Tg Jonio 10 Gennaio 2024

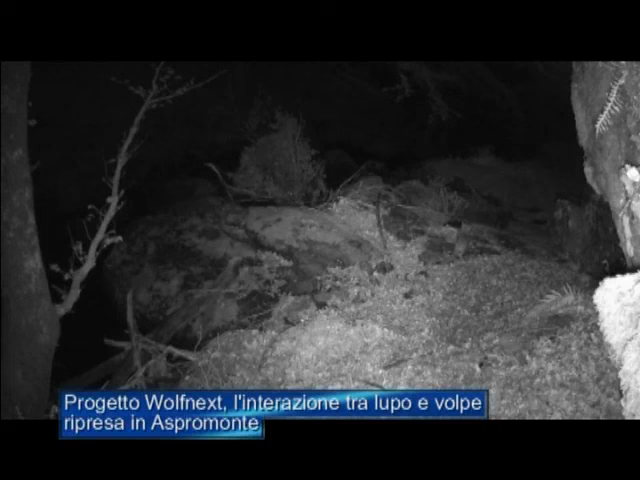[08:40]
grazie al progetto Wolf Next, parchi a sistema per il futuro del lupo in Italia, in cui sono coinvolti 17 parchi nazionali. Un team di zoologi dell'associazione GECO è infatti impegnato da inizio 2023 in attività di fototrappolaggio, snow tracking, wolf hauling e raccolta dei campioni biologici finalizzata alle indagini genetiche. In questi frammenti video si mostra l'interazione tra un lupo e una volpe.